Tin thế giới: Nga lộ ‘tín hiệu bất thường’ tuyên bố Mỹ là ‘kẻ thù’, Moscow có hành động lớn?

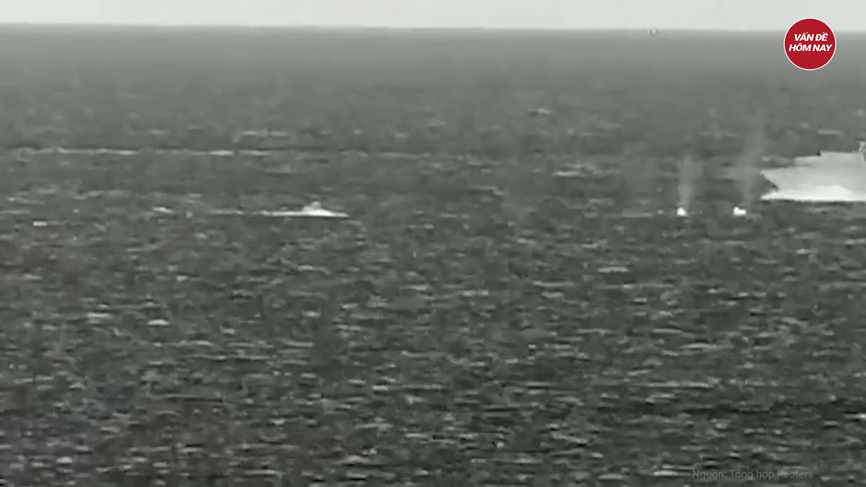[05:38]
Tháng trước, Bộ Quốc phòng Nga công bố video cho thấy tàu tuần tra và trực thăng của hạm đội Biển Đen tham gia đánh chặn xuồng cảm tử không người lái USV của Ukraine trong đêm.
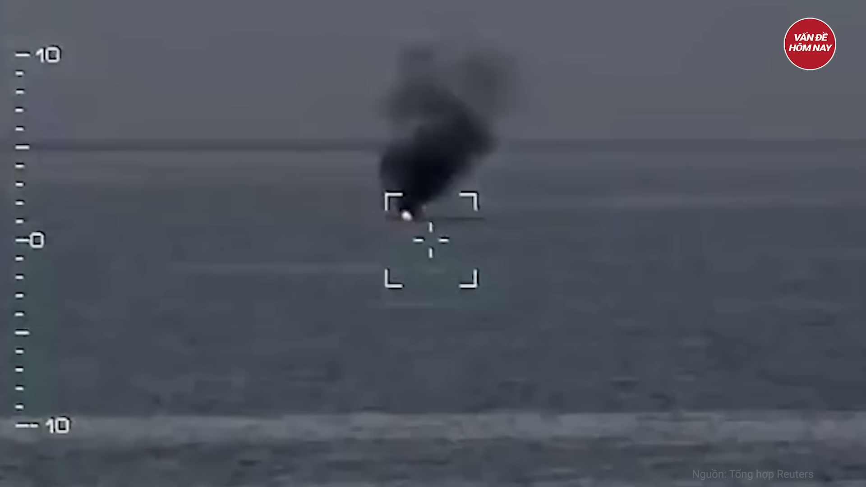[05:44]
Trong video, một chiếc USV bốc cháy và phát nổ sau khi trúng đạn từ trực thăng Nga.
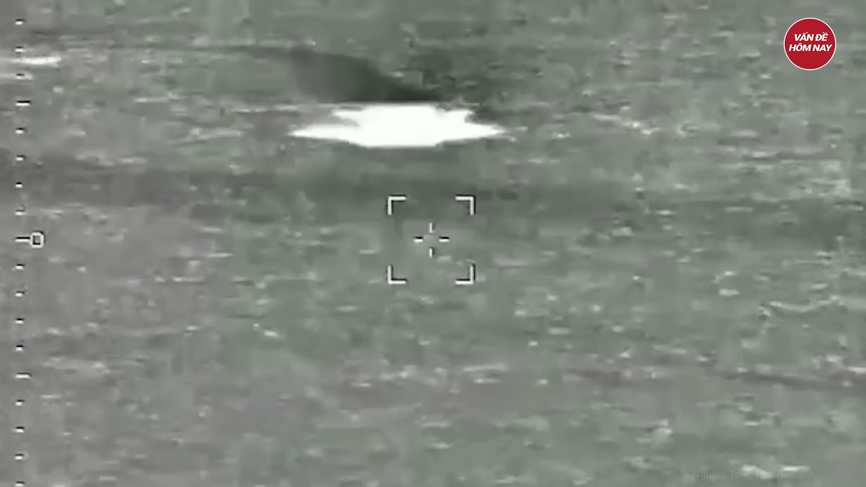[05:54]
Bộ Quốc phòng Nga thông báo các đơn vị thuộc hạm đội Biển Đen trong 24 giờ đã phá hủy 25 USV của Ukraine trên Biển Đen.